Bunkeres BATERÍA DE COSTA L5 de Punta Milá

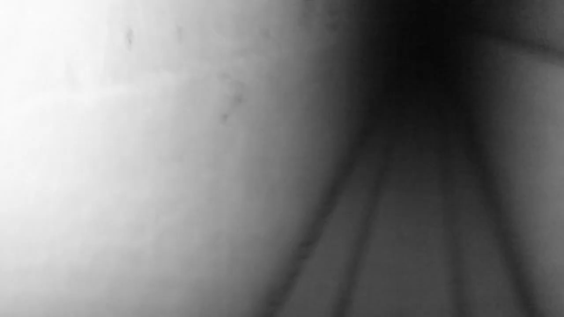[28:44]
los toneles son bastante amplios superan están cerca de los dos metros aproximadamente
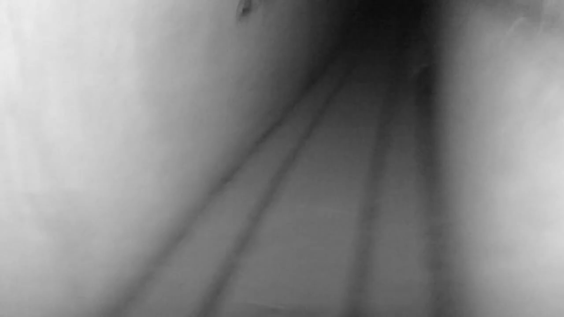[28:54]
el resto del material de rieles el encofrado que se encuentra desmontado aquí esto ha sido desmontado parece ser un camino bastante largo vamos a
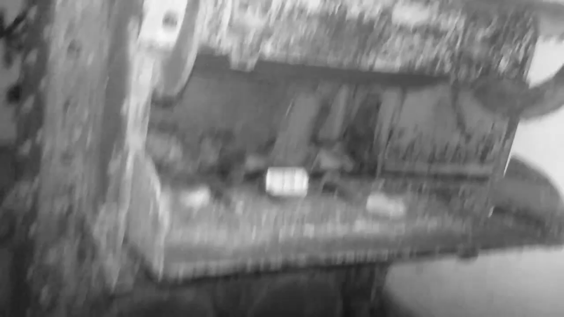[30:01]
aquí se pueden apreciar mucho mejor mira
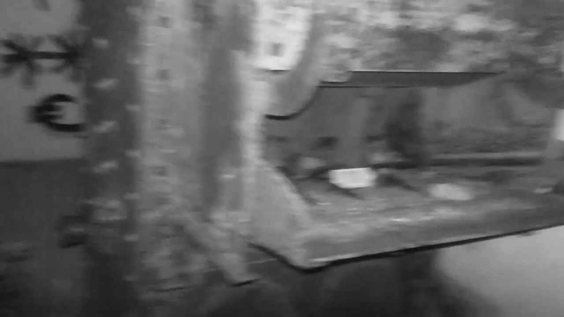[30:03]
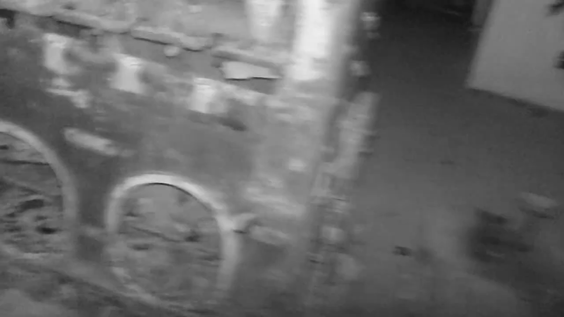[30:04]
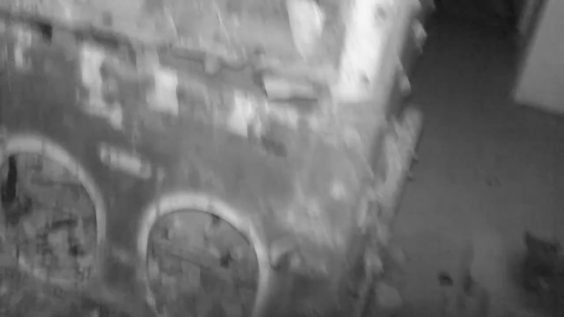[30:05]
como se colocaba la munición aquí dentro y se transportaba hasta arriba
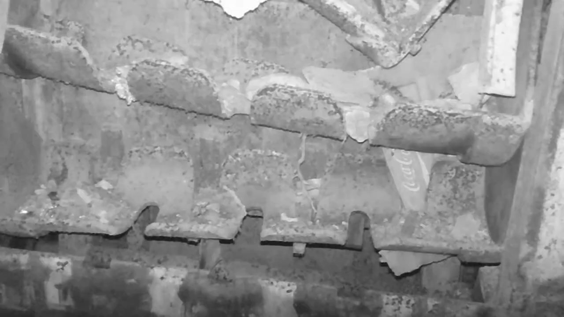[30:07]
se colocaba aquí en esta especie de
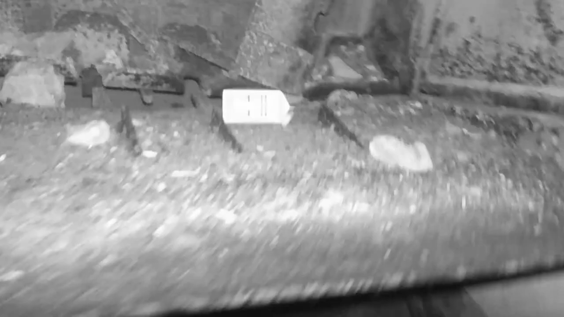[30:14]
cámara mira
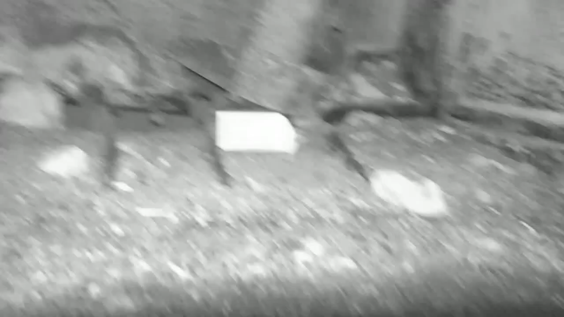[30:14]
para que de manera segura subieran por ahí sin embargo la parte más interesante de todo ahora
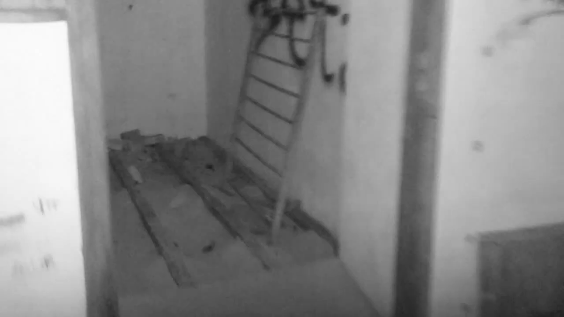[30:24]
mismo es el entender para qué servía esta habitación aquí estaba la dotación de armas ligeras de la guarnición
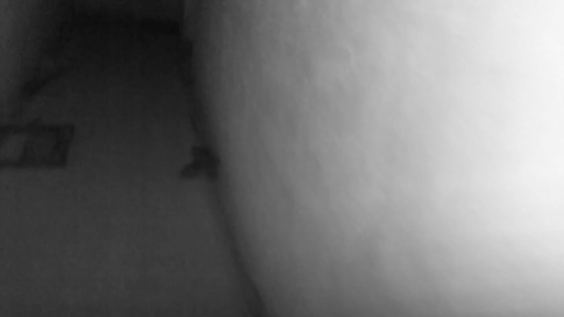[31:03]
evidentemente a lo que era la segunda batería en este caso este acceso sí que está tapiado
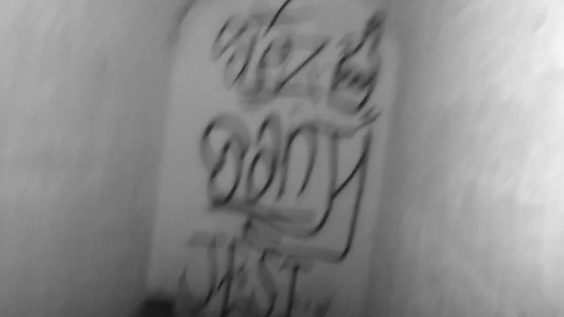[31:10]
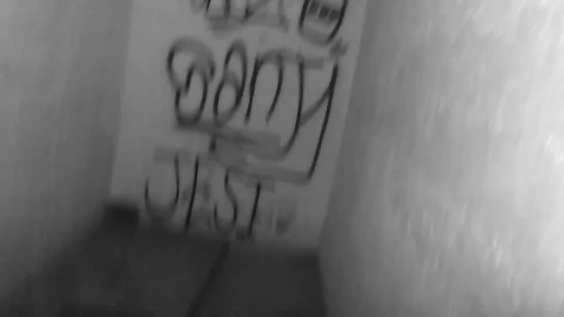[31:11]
hay ligeras diferencias la puerta de acceso a ver cómo se encuentra esto
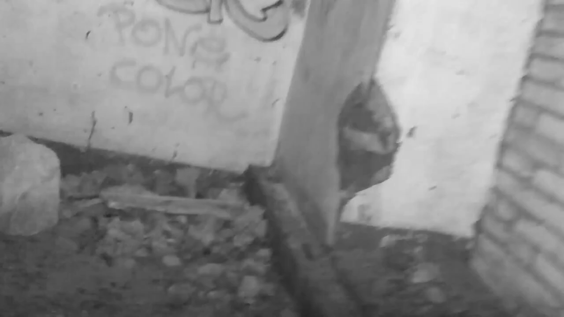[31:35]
y el acceso exterior taponado y la salida a la segunda pieza de artillería
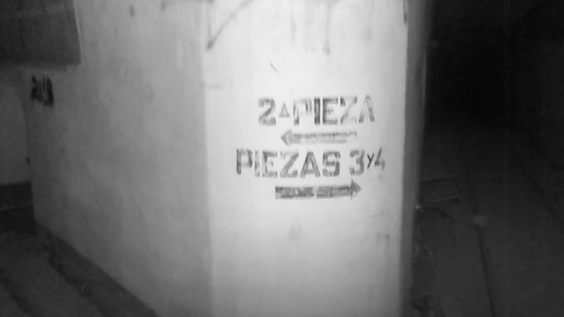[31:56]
bien ya salimos de la cuarta pieza pero mejor dicho de la segunda pieza el camino a la tercera y cuarta
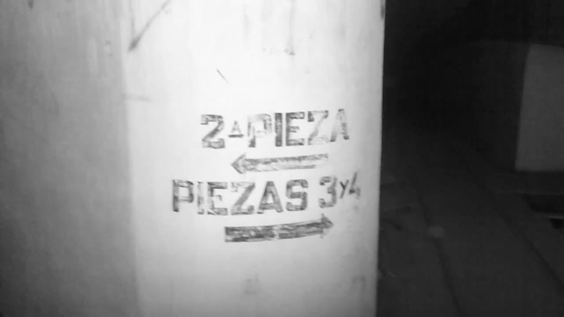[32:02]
que se encuentra por ahí que es esa pequeña pendiente y aquí tenemos otra vez
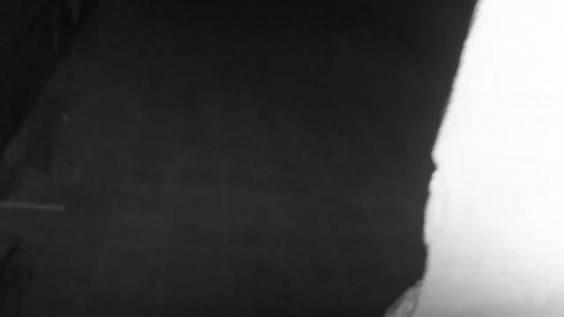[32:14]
esta estancia que no sabemos exactamente que era
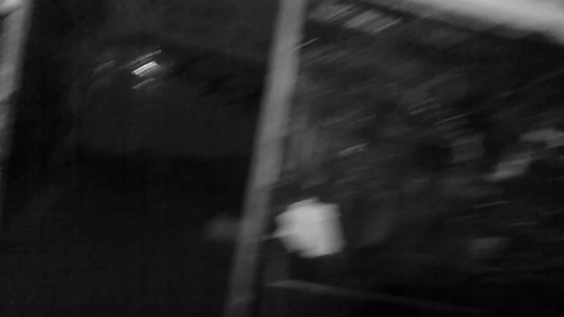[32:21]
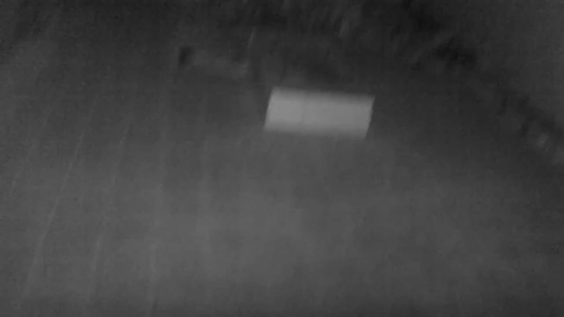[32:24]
ah ya queda claro grupo electrógeno por aquí esto ya estuvimos
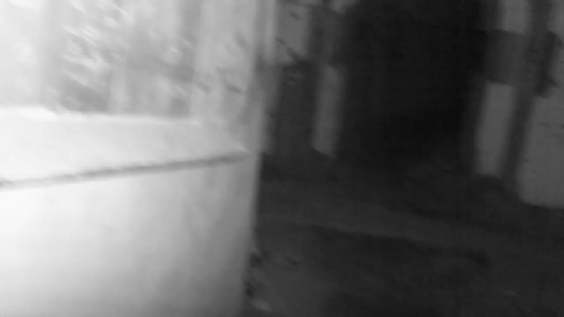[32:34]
estas habitaciones creo que comunican vamos a ver si